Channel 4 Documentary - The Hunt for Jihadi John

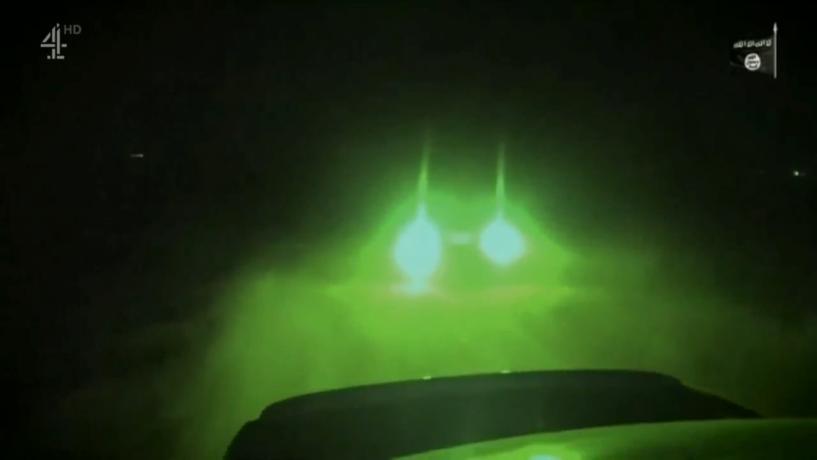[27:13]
They blocked us out and these masked fighters jumped out, um, surrounded the car.
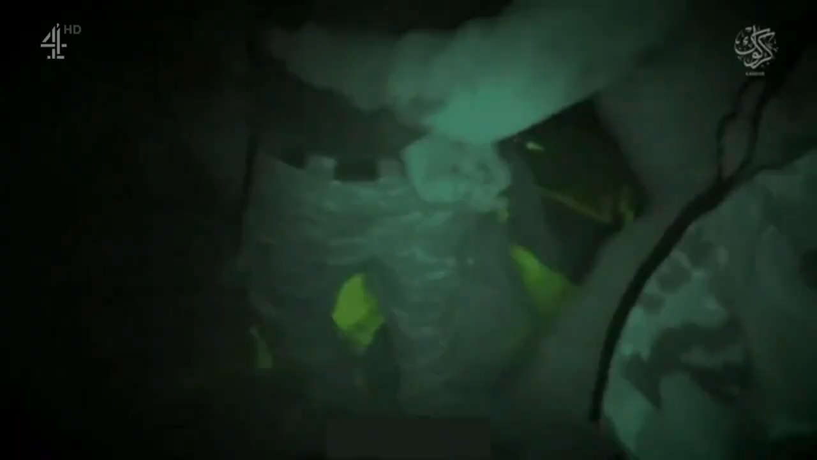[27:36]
I just remember the car, face down on the ground, in the boot.
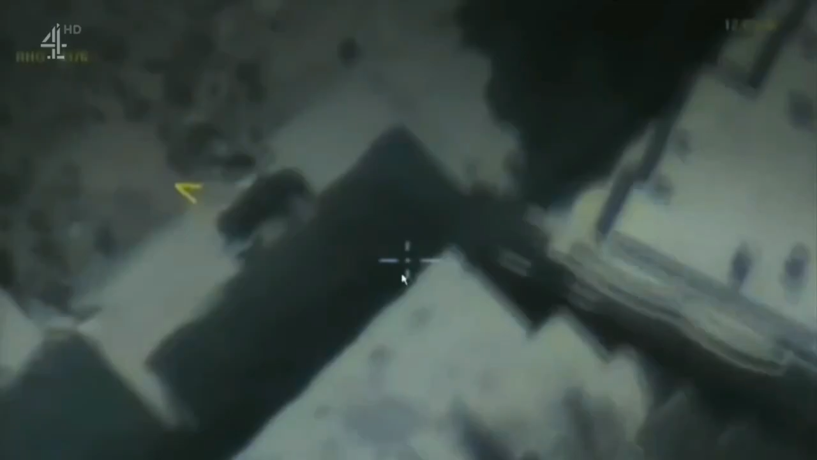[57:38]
We believed at the time that he was heading to the city center. And this goes on for some time. You know, he's driving around for, I don't know, it might have been 45.
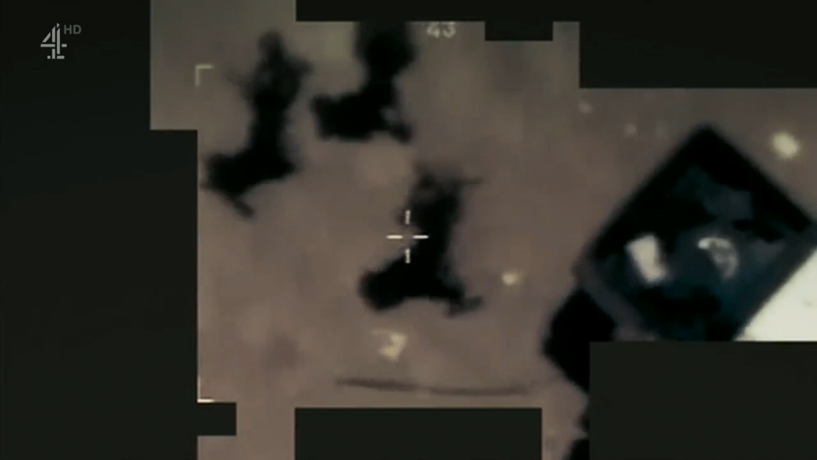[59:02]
Because of the conditions, it was night, we're using infrared, you can't see his face. But we could sort of see how he moved, the cut of his jib, so to speak, you know, the angle of his beard. You know, these things we could see. Eventually, we were convinced that this is Jihadi John.
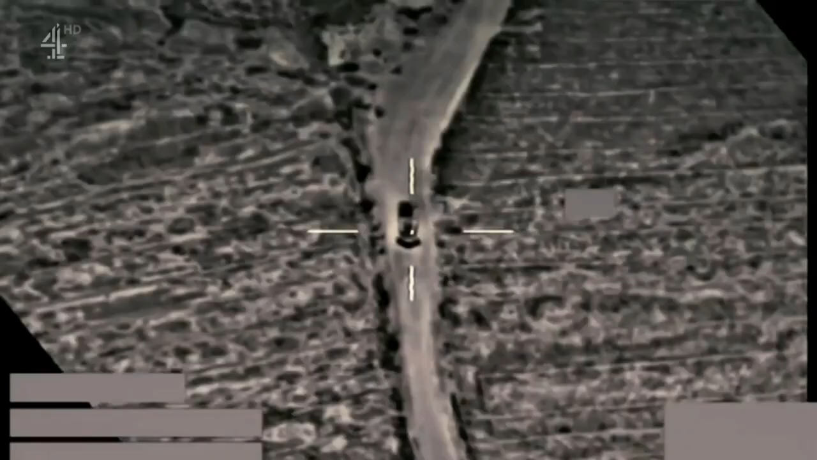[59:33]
And then that missile's in flight. And the missile can fly anywhere from, I don't know, 5 to 15 seconds. And that really is kind of the most tense moment.